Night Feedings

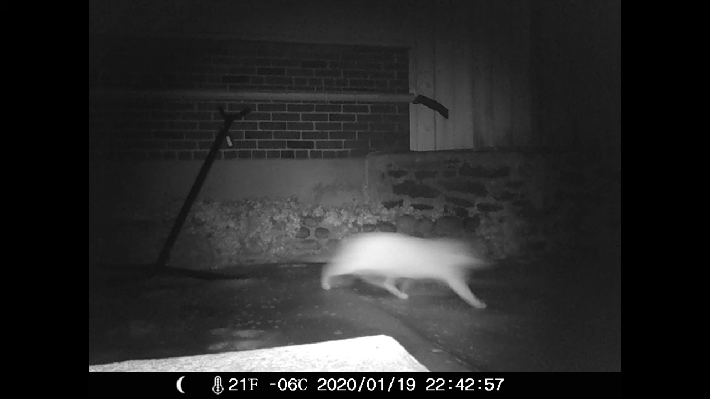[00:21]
He's gonna come back later. Come back. What the heck? Callie's butt. What? Don't sniff it.
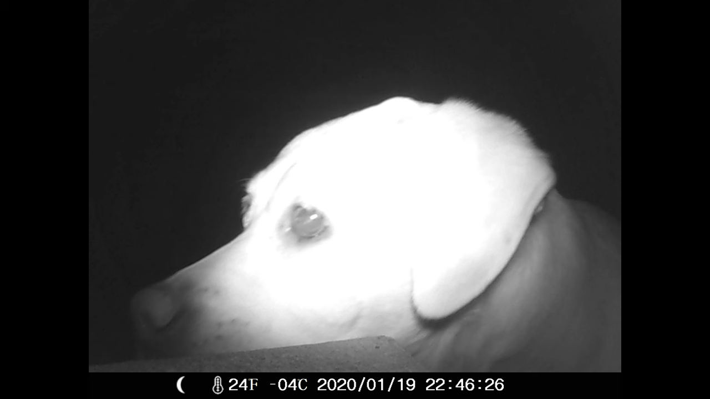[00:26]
Callie's head. Hi, Callie. Why is Callie out? To eat the cat's food.
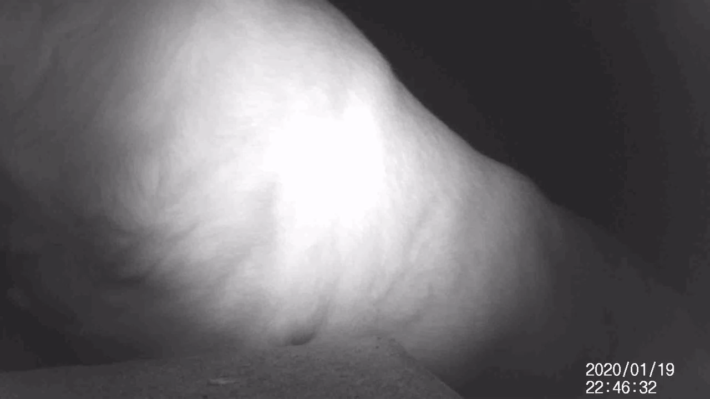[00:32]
Callie, why do you keep eating? Like, you know that's cat food, right? Doesn't care. And eating. 3 minutes now. Yeah. Still going. Still eating. But then it's time for Callie to go in.
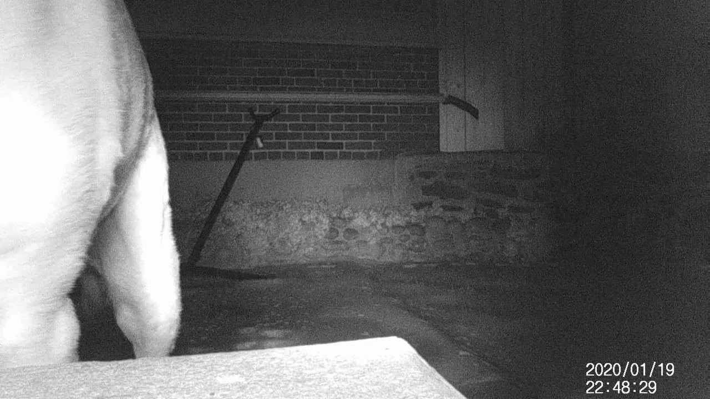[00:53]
Good night, Callie. And the cat finally shows up, and there's nothing. Goodbye, poor cat. Poor kitty. Go away, cat. There's no food for you. It looks like a porcupine. Why does it look like a ginormous What is that animal?
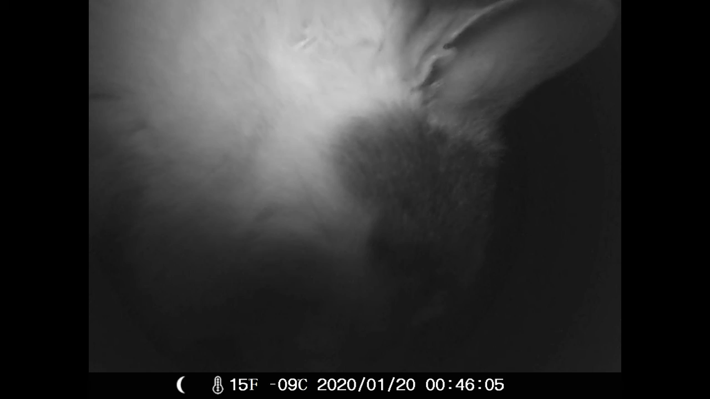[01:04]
I think that's a cat. It was a cat. It was a blur. That's what it was.
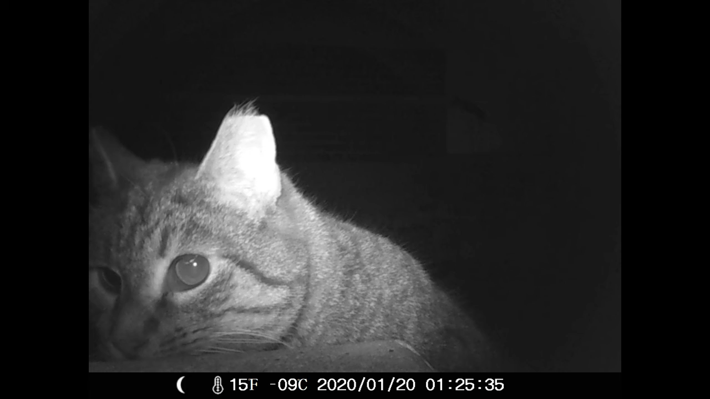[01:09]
It was a cat. That one's a cat. I'll grant you that. Yeah, that's a cat. Sniff, sniff.
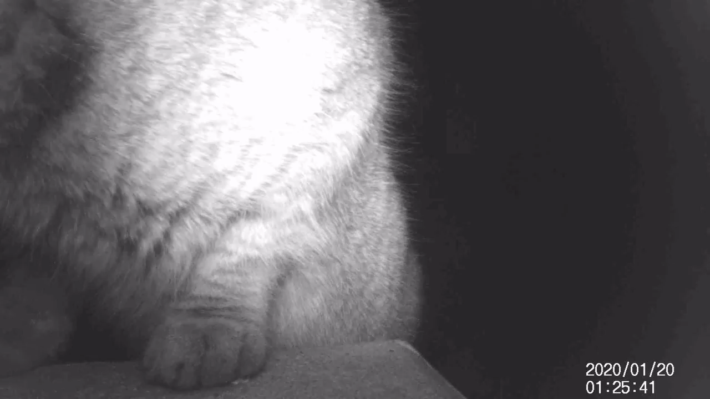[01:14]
Can you smell us through the TV? Wait, no. This is just a recording. You can't smell me. Can you smell Titus? Because Titus is right here. See? Now, what is this animal? That's a raccoon! I don't think so.
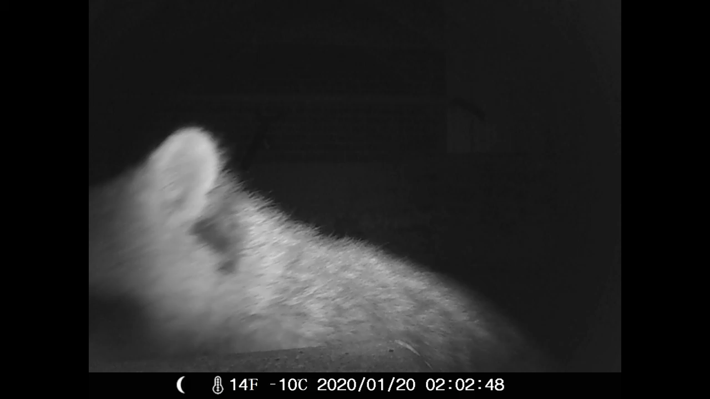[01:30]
Look. Can you see the black splotches? That's a whisker. The whiskers? It's a raccoon. Prove it. What? See? There's no way you can tell. No, but watch. Watch the tail.
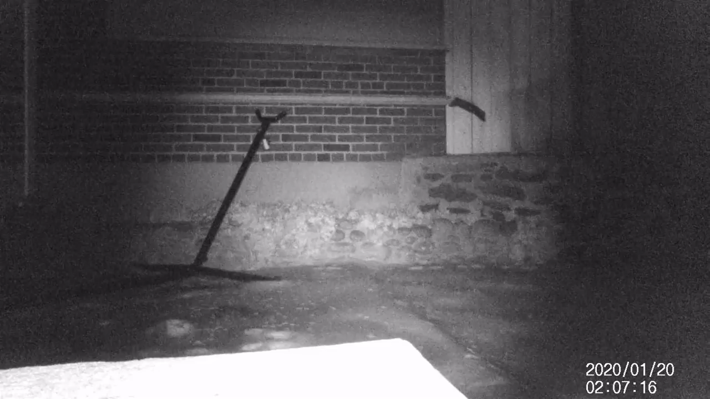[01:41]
If it's a striped tail, it's a raccoon. Something's eating. Or just licking the bowl clean, possibly. Here, something's definitely eating. Yeah. That's not licking the bowl clean. That's eating. What is that animal? That's a raccoon! Oh, look at the stripy tail. I told you it was a raccoon! Or maybe it's a ring-tailed lemur. That's it, ring-tailed lemur. Yep, it's a ring-tailed lemur. / raccoon.